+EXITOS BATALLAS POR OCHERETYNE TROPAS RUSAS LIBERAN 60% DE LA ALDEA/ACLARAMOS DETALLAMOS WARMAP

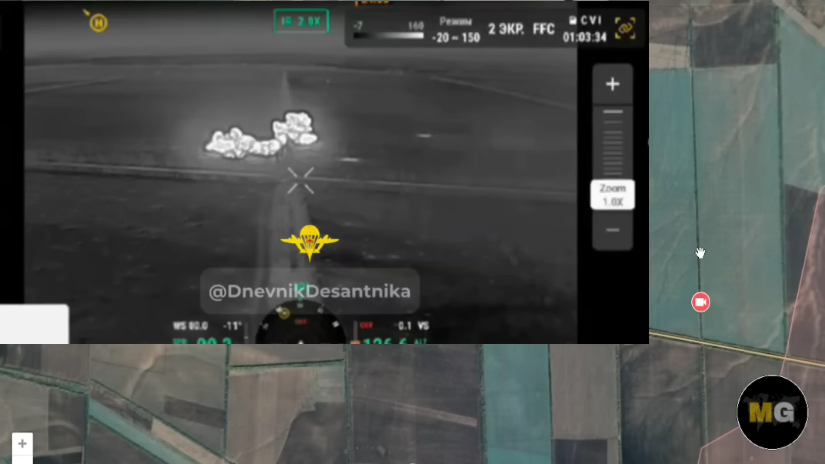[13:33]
en las posiciones del ejército ucraniano, que fueron previamente visualizadas por drones de reconocimiento ruso. Ahí, pues, sigue trabajando estos misiles que prácticamente no dejan nada vivo en esas trincheras.